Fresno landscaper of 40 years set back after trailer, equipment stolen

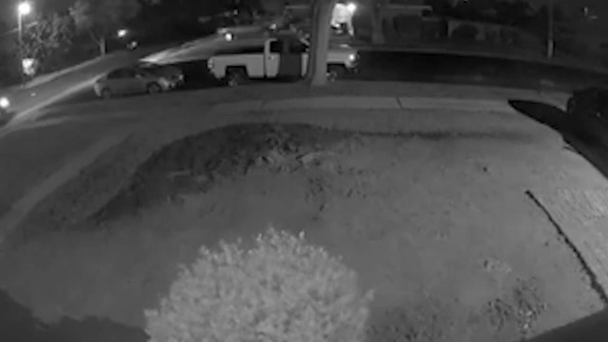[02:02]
This home shows the thieves towing away thousands of dollars worth of lawn tools and equipment. CBS 47 investigative reporter Kara Rucker joins us live with more on this one. Kara. Right, Ken.